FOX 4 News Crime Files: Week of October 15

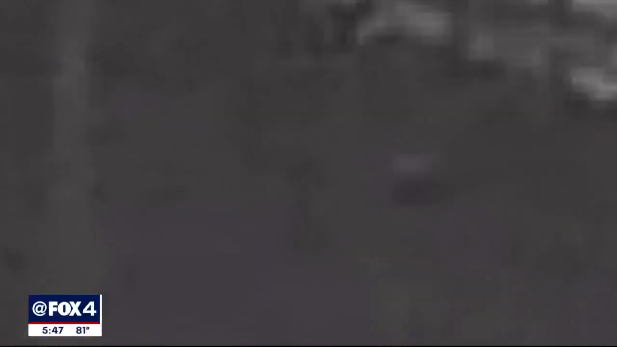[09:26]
What kind of vehicle is it?
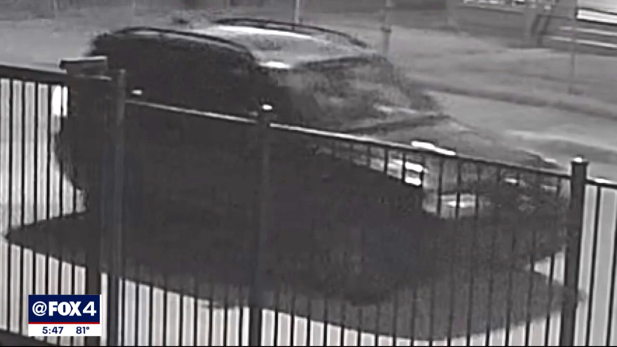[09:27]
We believe to be a BMW X3, early 2000s model. Video kind of shows that she gets pushed out of the vehicle.
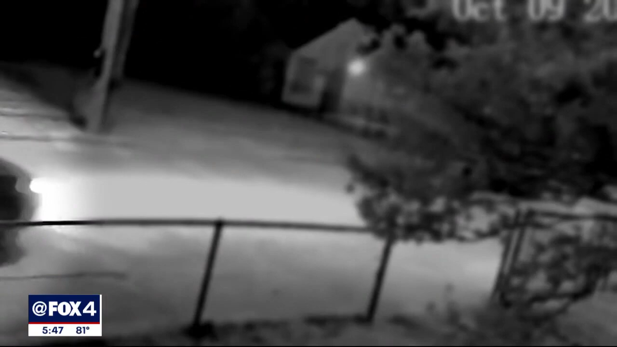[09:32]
She gets out, tries to look like to try to get back into the driver's seat door. When she's running after it, the vehicle takes off.